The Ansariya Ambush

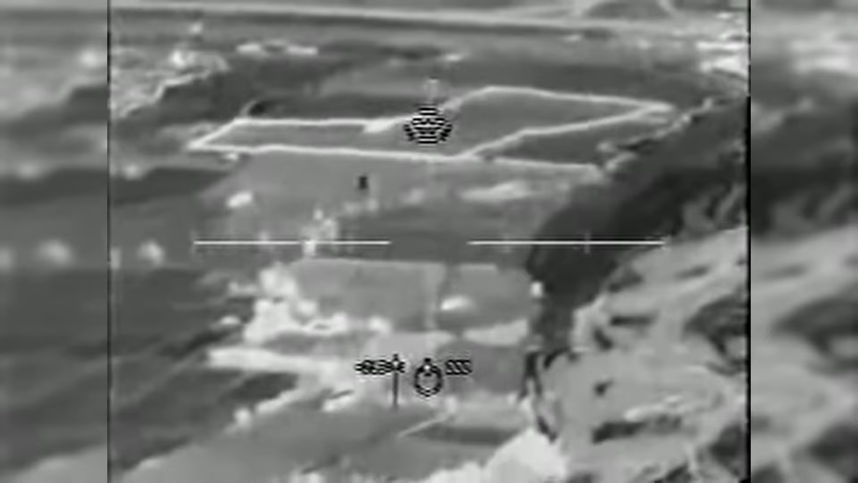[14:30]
Their analysis found that the video released by Hezbollah was indeed genuine, and compiled from six separate clips, edited together into one.
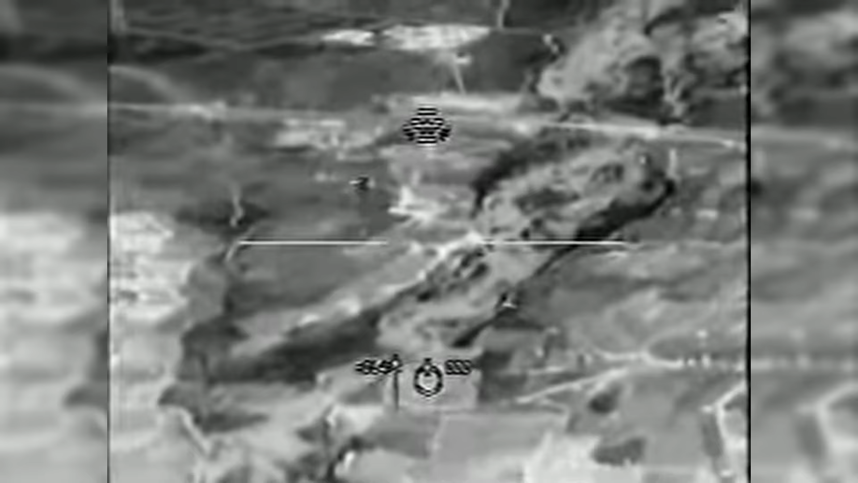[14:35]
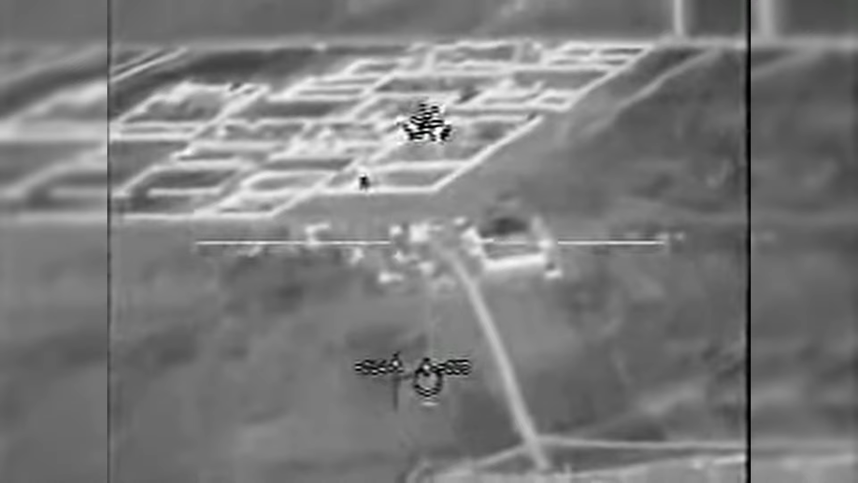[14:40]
These included images and video transmitted from an intelligence aircraft and UAV drones prior to and during the mission itself,
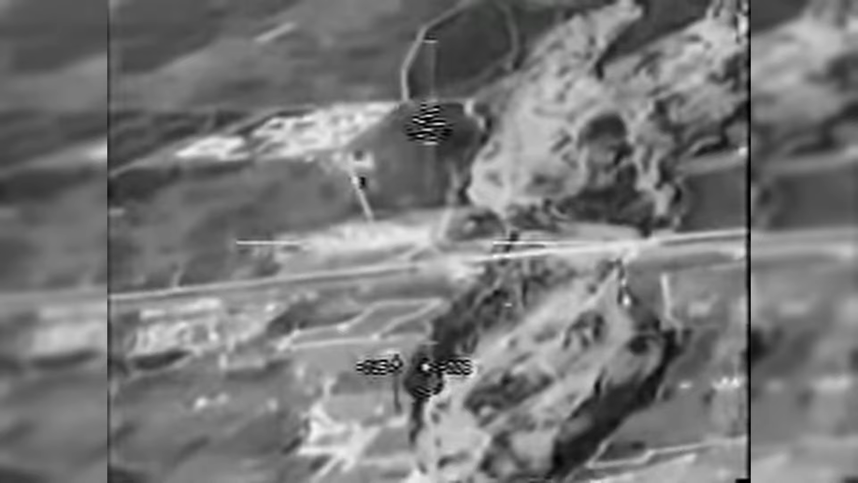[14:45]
including the rescue operation. Not only did Hezbollah have intelligence prior to the raid,
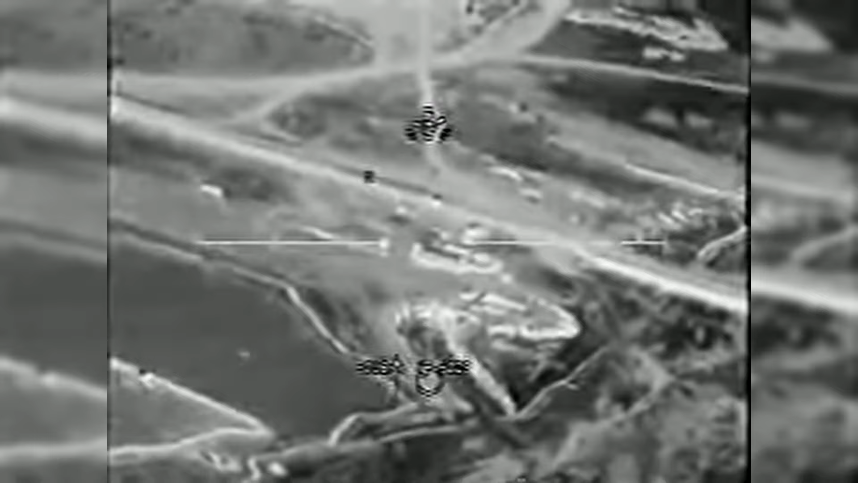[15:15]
Most shocking, however, was the final clip of the six-part collage.
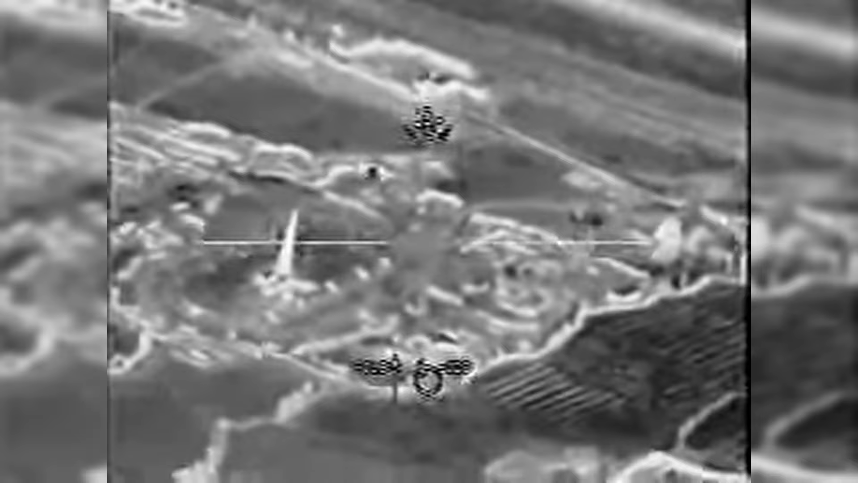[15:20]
This was footage from the 31st of August of 1997, four days prior to the raid, taken during daylight,